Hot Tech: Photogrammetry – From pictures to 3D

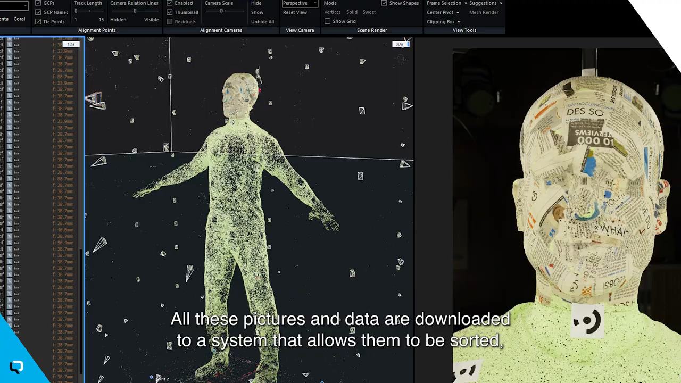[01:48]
Toutes ces photos, toutes ces données sont téléchargées sur un système qui permet de trier les photos et
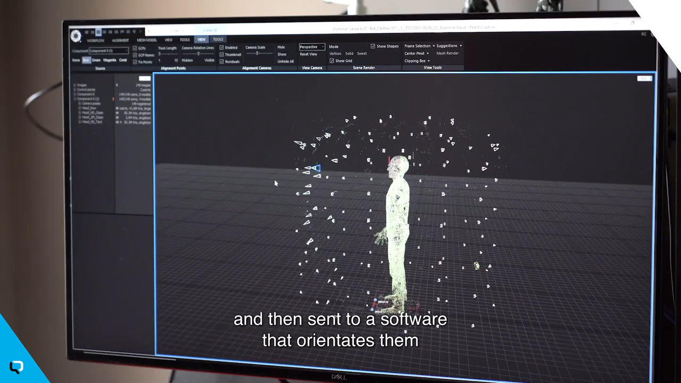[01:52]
de les envoyer vers un logiciel qui permettra d'orienter ces
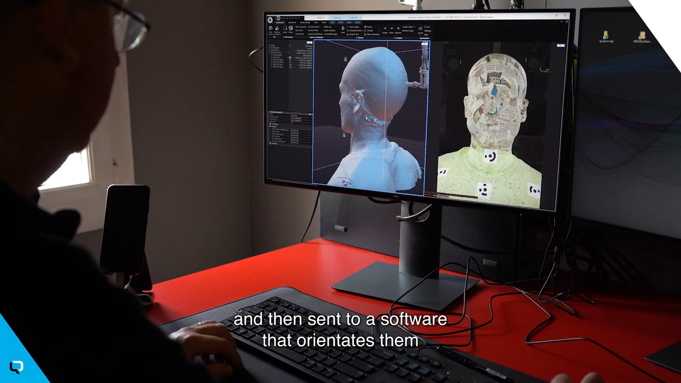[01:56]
photos et de
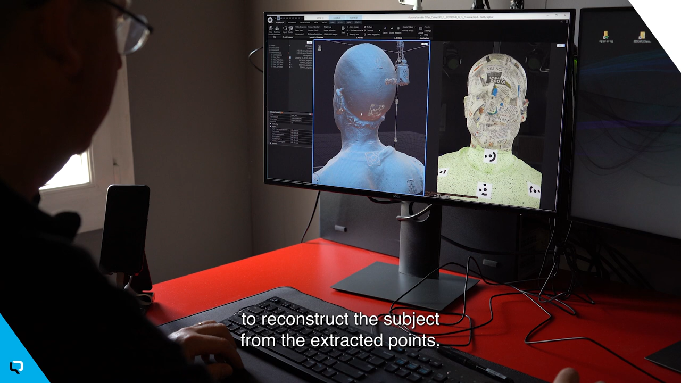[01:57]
reconstruire l'objet à partir des points extraits de ces photos.